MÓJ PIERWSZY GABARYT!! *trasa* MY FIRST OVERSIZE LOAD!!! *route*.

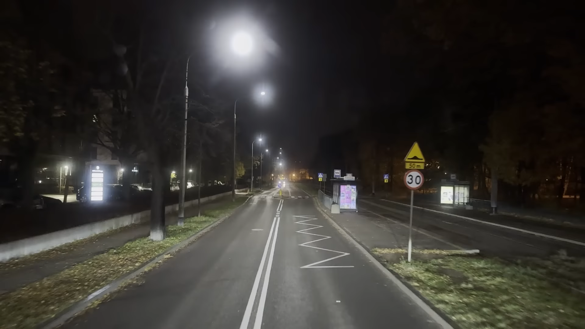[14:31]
Została z prawej strony troszkę, no szerokość linii dwóch. No właśnie widzę, że coś ucieka. To tak wciąga jak idzie ten, wyjdziemy obok krawężnika, jak pójdzie na piątkę, idziemy.
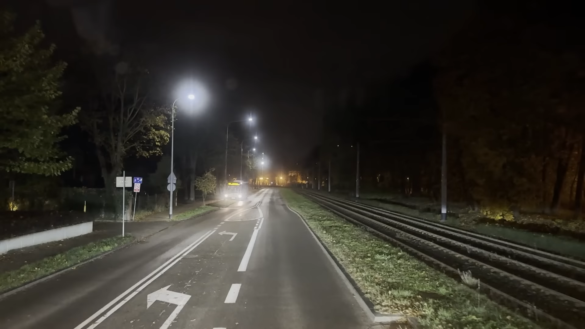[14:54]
Nie, ja dałam teraz raz do lewej, bo ona tak widać, że jak już wyjechałam, to coś wiesz, uciekło.
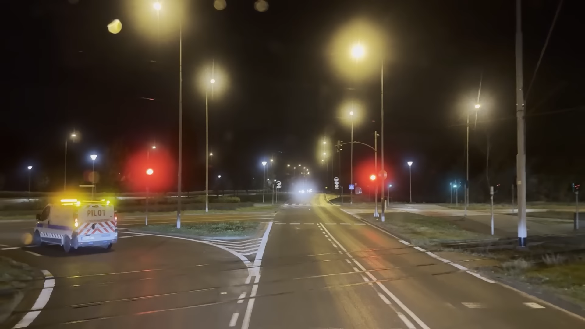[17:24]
Irek, jak tramwaju nie ma, to jedziemy. Jedziemy, na razie nie widzę, żeby tu był tramwaj.
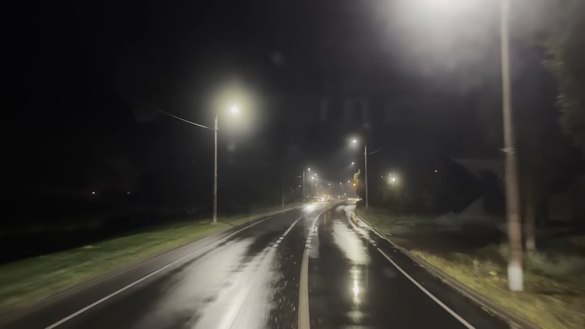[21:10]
Proszę jeszcze raz? Nie, nie, tutaj na prawo jedziemy, tak? Normalnie? Swoim, swoim, swoim. Tu wszystko jedziemy swoim. Z prawej czysto.
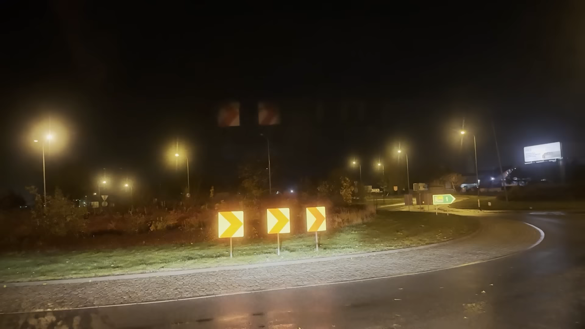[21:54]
Elegancko tu wchodzi. To jest krawężnik niski z lewej, także nie ma problemu. Tu zaraz pierwszy na prawo, nie? To daleko do niego. No tutaj na prawo, nie? Tak, tak, na prawo, no.
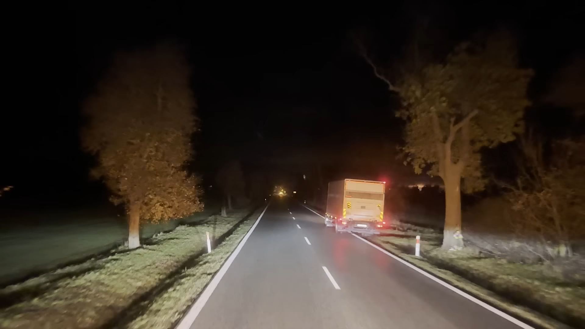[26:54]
No. Ty tam przy tym pierwszym zatrzymali. No, widać, że w Volvie świeci jedna lampa tylko u nich. Pecha, no miał od razu dwa trzepnął. No kurde, a ten drugi to był dół wielki, widać. O, tu z bocznej kicie wychodził w lot do miejscowości Czerwca.
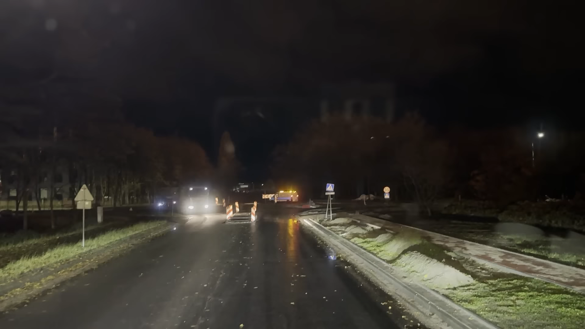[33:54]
Musicie pod prąd iść, bo prawa strona jest zamknięta.
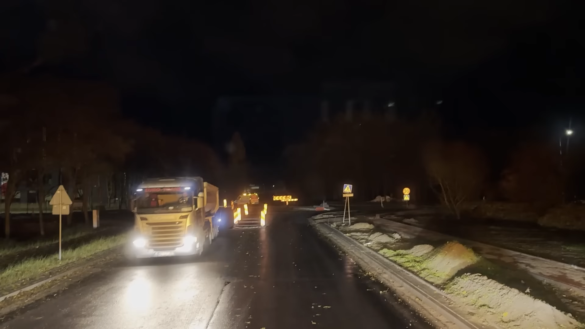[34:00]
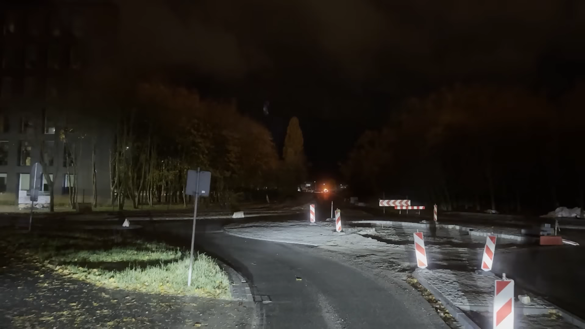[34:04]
W razie czego mi ten, tak jest spoko. Powiedz mi, jak one tam na środku wygląda? One jest wyłożone kostką już? Nie całkowicie.
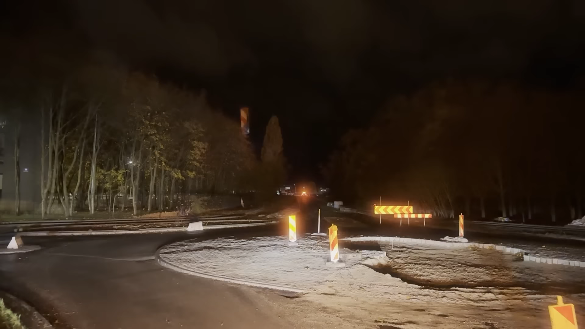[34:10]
Jest wyłożone, jest też sierżant. W środek idziemy, dawaj. Na razie prawo wchodzi, lewo wchodzi. Wyjdzie bezpiecznie do wysepki, zapas, dwie dyszki, trzy.
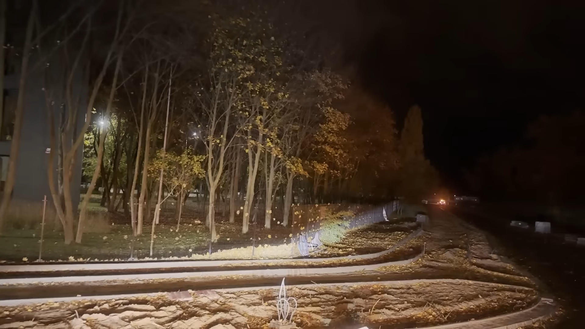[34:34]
To jedno kółko przy krawężniku wejdzie, na, ale on jest niski tu na wejściu, nie ma problemu.
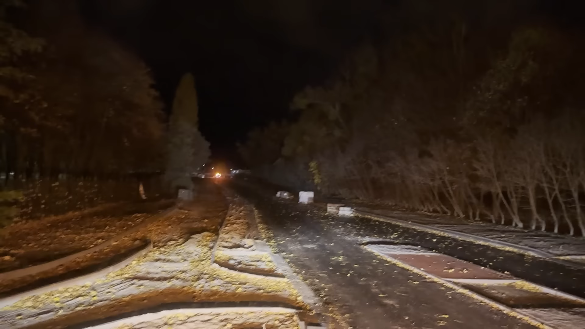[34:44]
O i tu Ośka też zeszła z krawężnika, z lewej strony jesteśmy wolni.
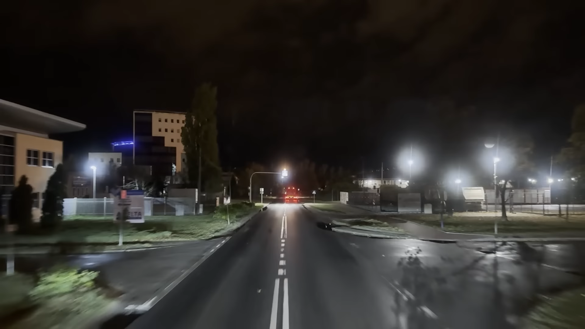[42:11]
Czy to oni jakoś wołają, przychodzą? Przyjdzie ktoś. Nie wiem, kto tu teraz dźwignię obsługuje, ale Hannes chyba, ale ktoś z DSV powinien przyjść do ciebie. No dobra. Jakby nie ta ronda, to już byśmy byli trochę szybciej. Tak, ale nie było najgorzej, tak. Bo tam przed chwilą dzwonił do mnie gościu, to mi gadał, że to takie nie do przejechania tu prawie jest, no, i że nie jest tak źle.
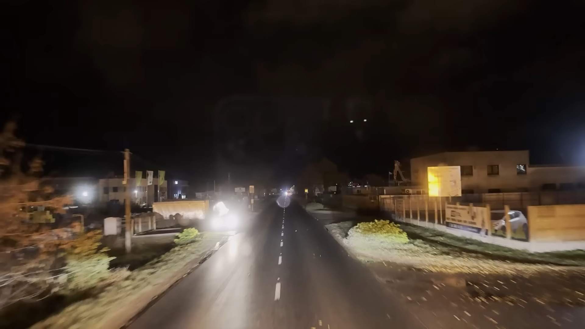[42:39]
Dobra, bypass macie, tu widzę, rozgrodzony, tylko po lewej stronie dźwig stoi na bypassie.
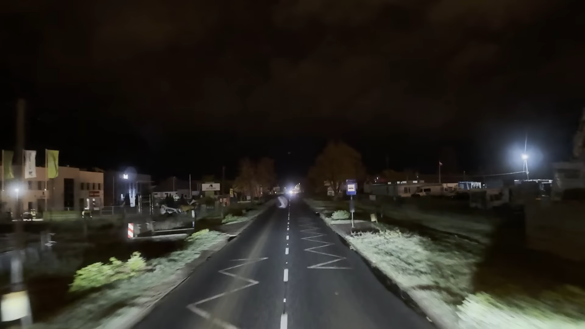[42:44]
No dobrze, super. Jak ja zobaczę, gdzie to jest?